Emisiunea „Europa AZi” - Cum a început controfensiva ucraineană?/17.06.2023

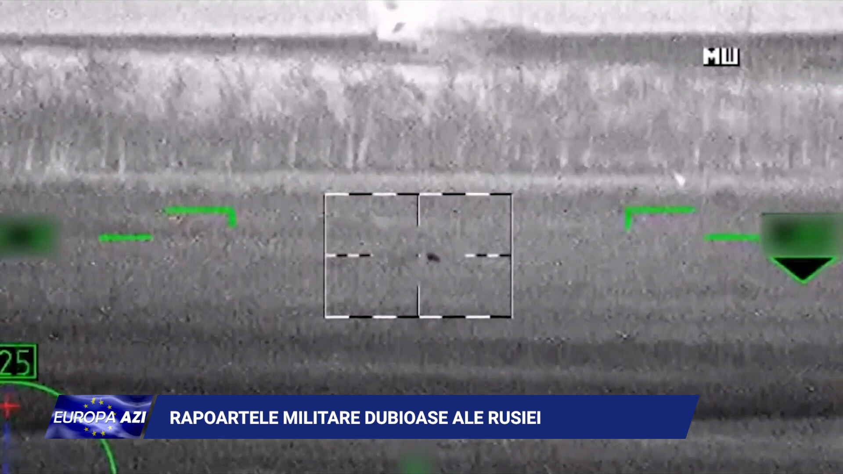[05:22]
publica imagini realizate de camera de ghidare a unui elicopter de luptă care ar fi distrus un tank Leopard.
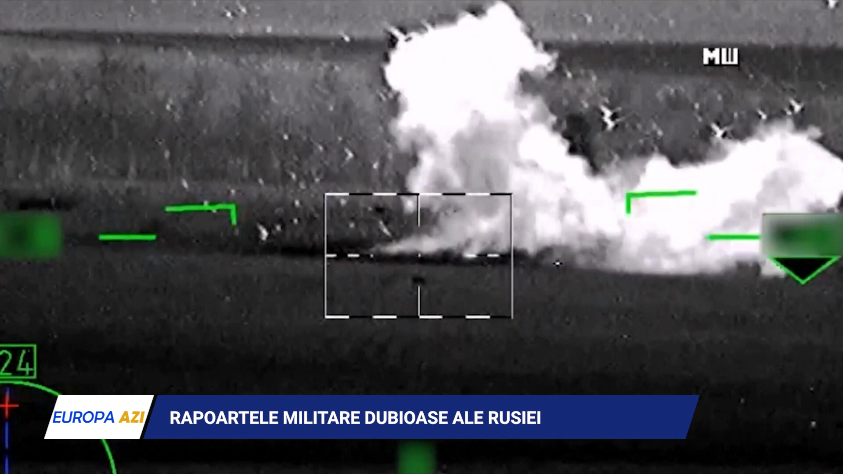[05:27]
În cele din urmă se demonstrase că elicopterul rusesc atacase de fapt un tractor John Deere care se afla în câmp împreună cu altele.